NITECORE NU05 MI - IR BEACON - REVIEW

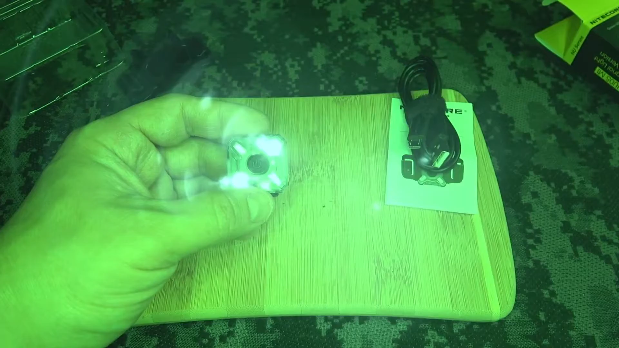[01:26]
So if I put this camera back into regular mode, you're not going to be able to see that light.
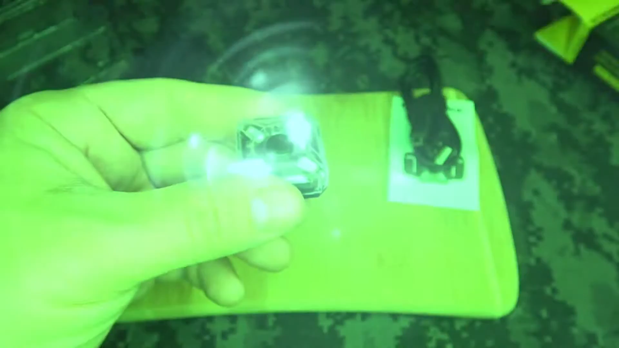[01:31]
But if I put it back into night vision mode, you're going to be able to see that infrared light spectrum. So I'm going to turn off the lights in here so you can actually see what I'm talking about. Okay guys,
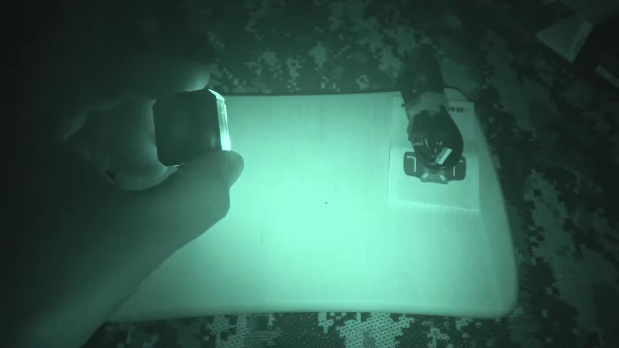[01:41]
now you can see this is in the infrared spectrum and everything you're seeing right now is in night vision mode. You're going to see the flashing and the constant on from the MI.
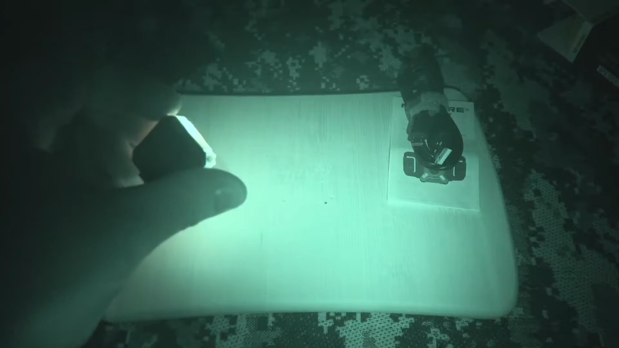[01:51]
So basically what this is for, if you want to identify yourself at night,
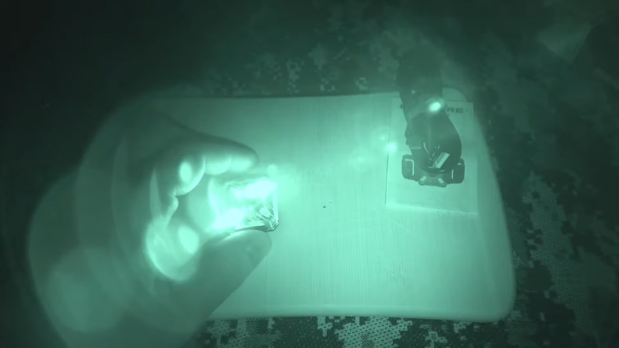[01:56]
or if you're essentially looking at somebody in infrared, this is basically a team marker.
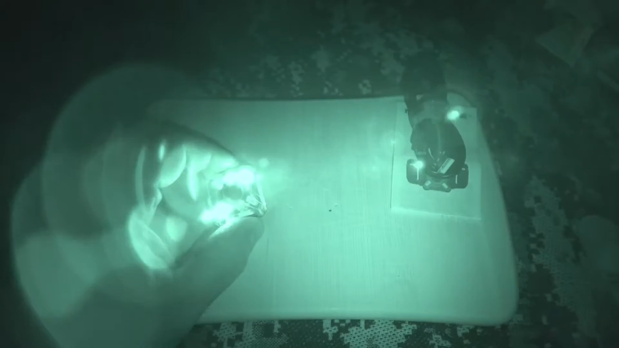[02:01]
So you can tag your squad or so to speak and keep track of where they are at night. Now this is pretty decent amount of light that this throws off.
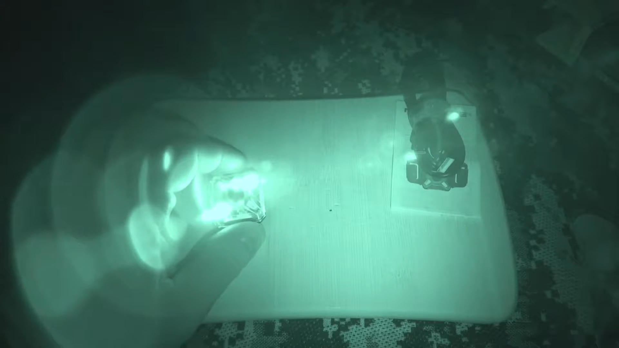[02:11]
I'm going to show you guys the runtime tests right now. So check it out.
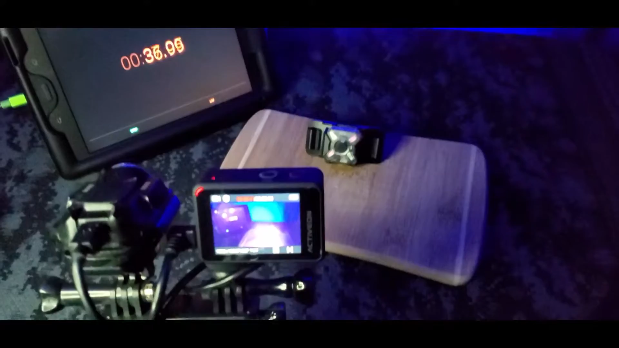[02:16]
All right guys, so this is the infrared mode test here.
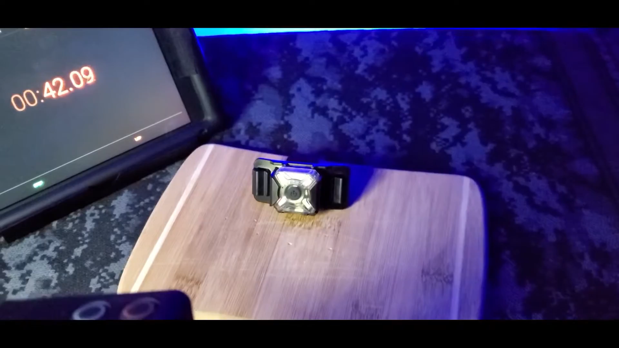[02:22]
You can see that the infrared lighting is on in the infrared camera spectrum. So that's what we're working with right now.
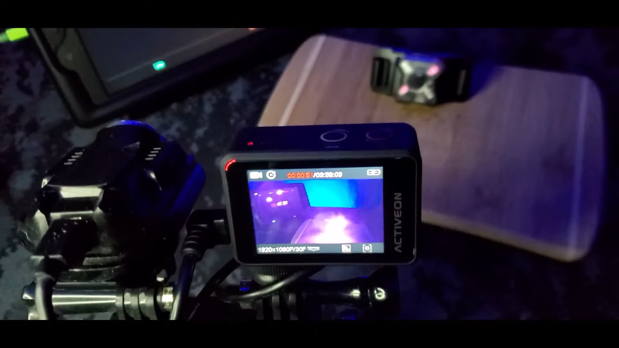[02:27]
The runtime on the infrared mode was four hours and four minutes.
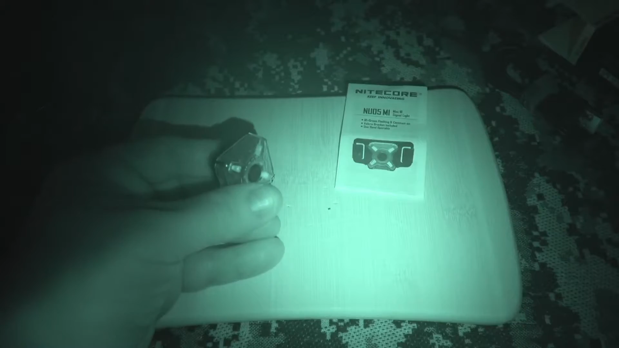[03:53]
And then it's constant on and now we are in the regular green mode.